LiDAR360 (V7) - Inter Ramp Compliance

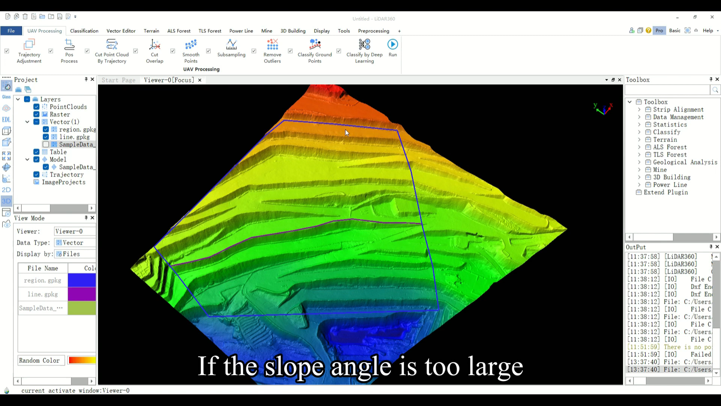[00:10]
Hello everyone. Today we will introduce the inter-ramp compliance feature. Slopes are the focus of safety production monitoring in open pit mines. If the slope angle is too large, the soil will collapse, and if the slope angle is too small, land resources will be wasted.
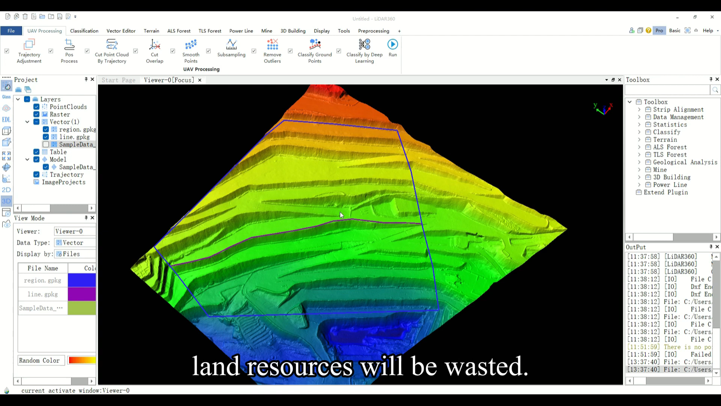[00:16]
LiDAR 360 software provides a slope analysis tool. You need to click the mine inter-ramp compliance function on the toolbar, as shown in the figure.
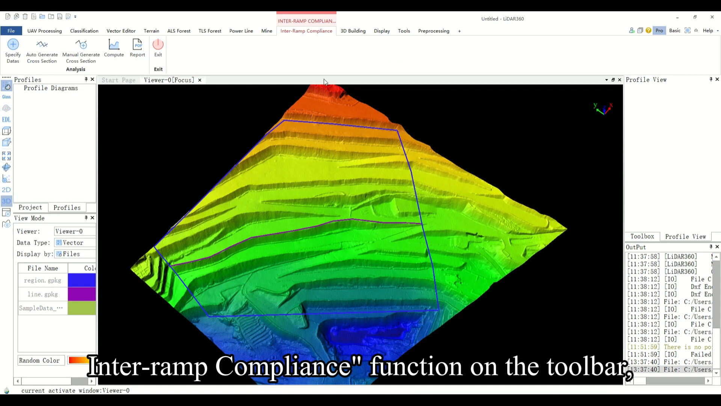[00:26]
It includes five functional modules, specify data,
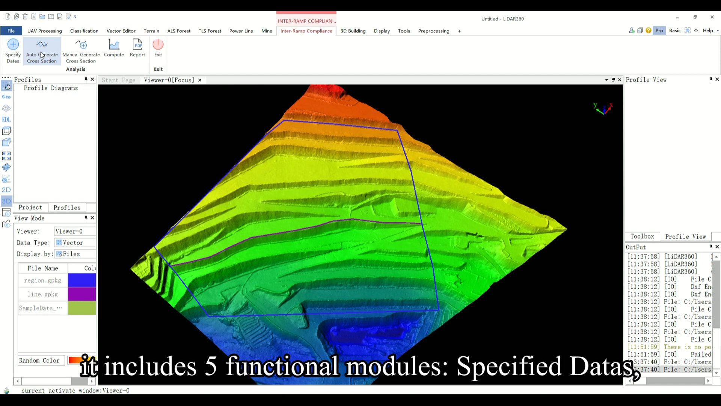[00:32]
auto-create cross-section, manual generate cross-section, compute, and report.
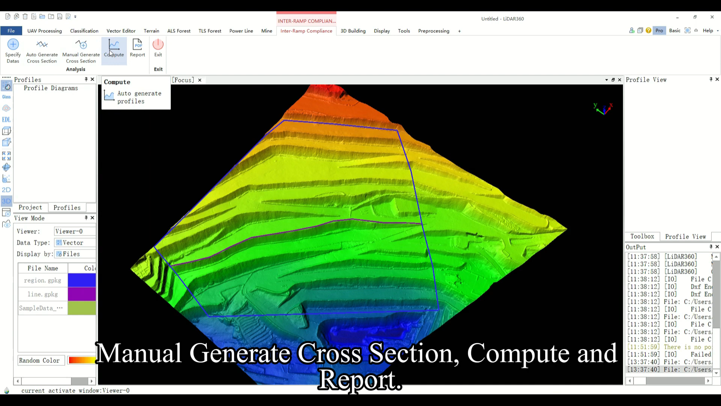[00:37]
First, you need to click specify data, and after opening the window,
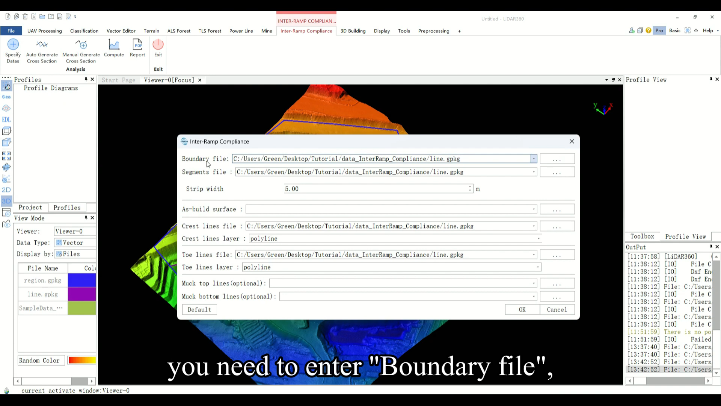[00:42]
you need to enter boundary file, segments file, as built surface, crest line file, toe lines file.
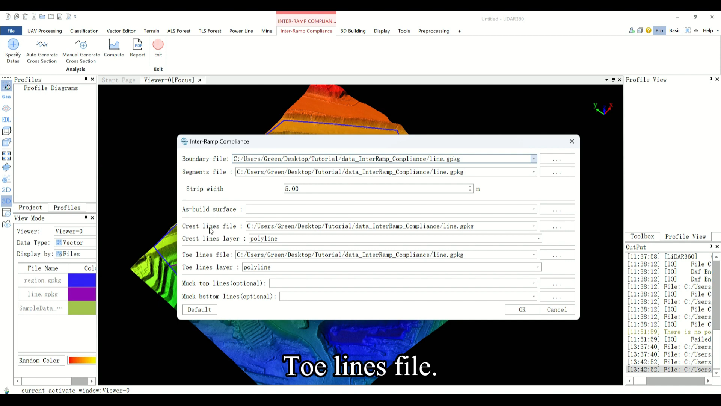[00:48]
Exit this module first.
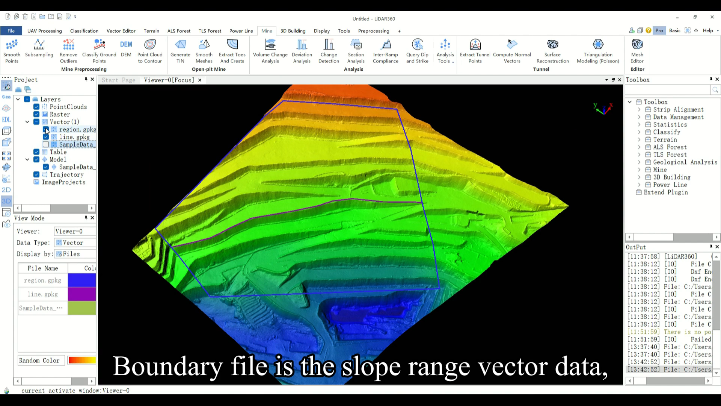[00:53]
Boundary file is the slope range vector data, which is used to determine the range of the slope to be monitored,
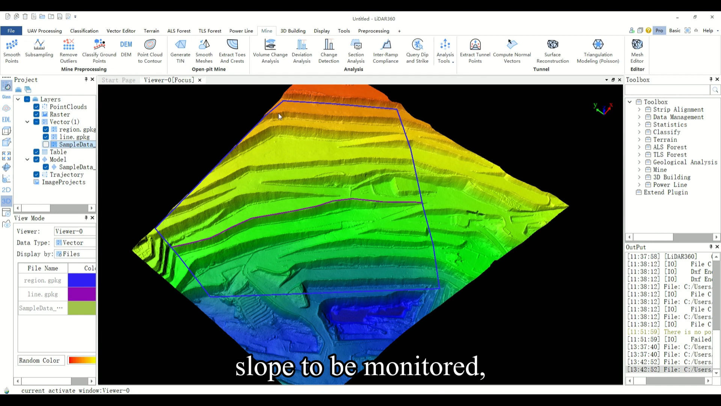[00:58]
as shown in the blue line in the figure.
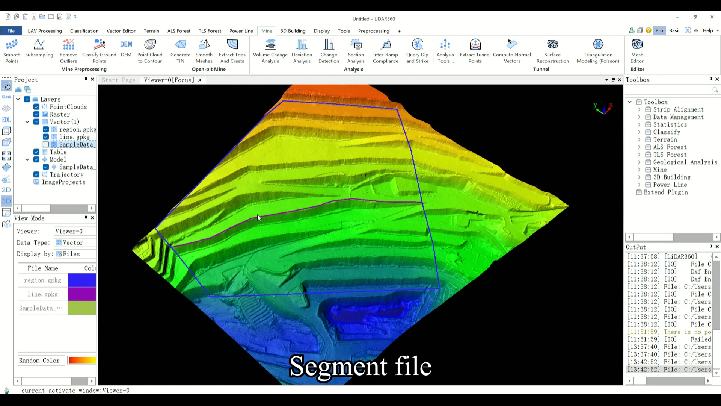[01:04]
Segment file is a vector line segment parallel to the overall direction of the slope steps, as shown in the purple line in the figure.
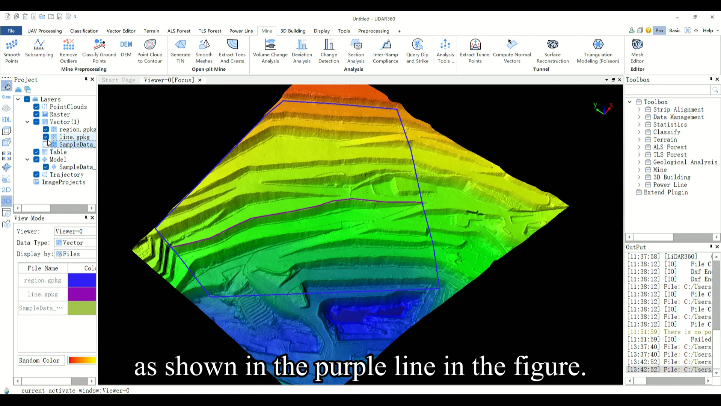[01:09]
Both data can be produced in the vector editor module of LiDAR 360.
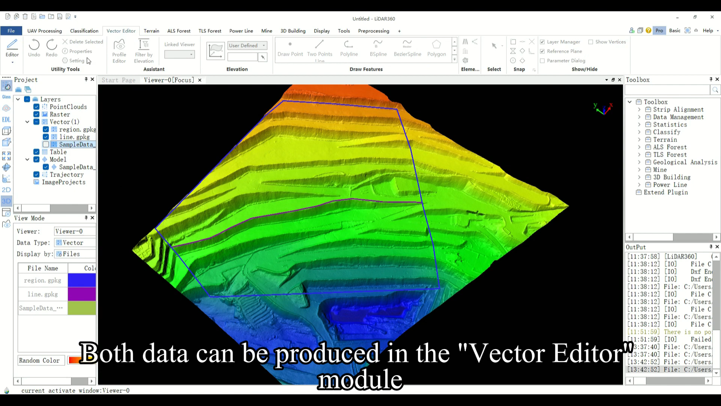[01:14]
As built surface is a 3D model of the mining area in OBJ format,
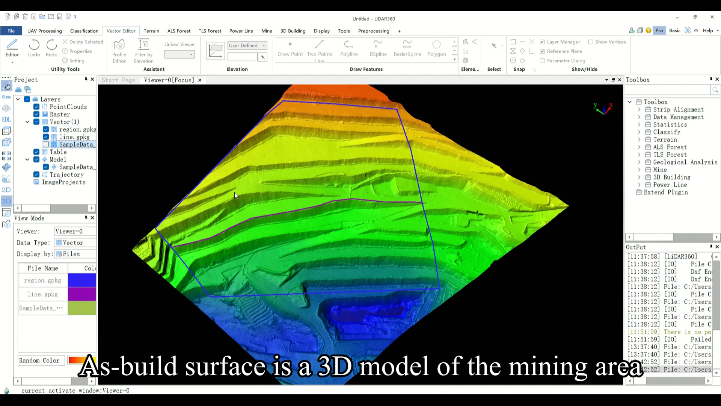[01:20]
which can be converted to a model in OBJ
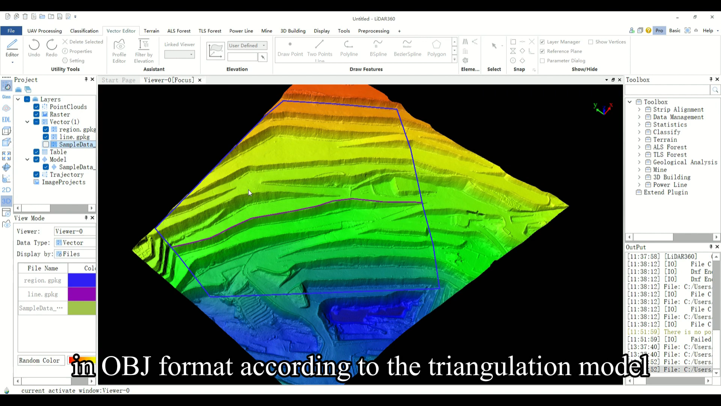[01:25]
format according to the triangulation model in TIN format.
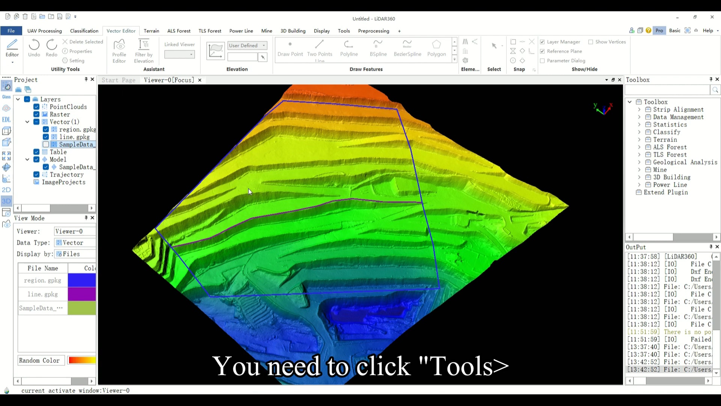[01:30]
You need to click tools, model conversion, and convert light TIN to OBJ on the toolbar.
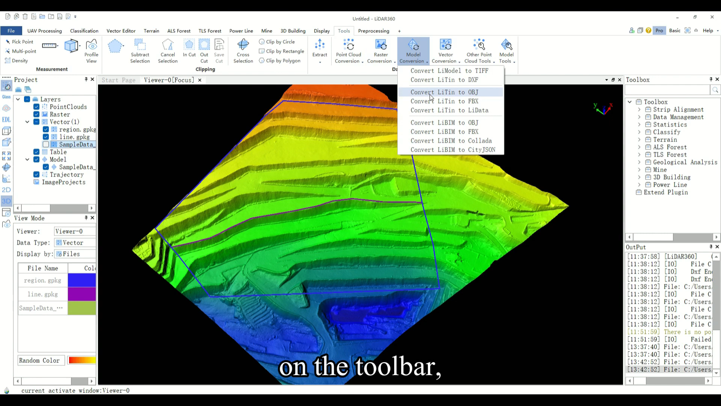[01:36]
Click the plus button in the pop-up window. Input the TIN model.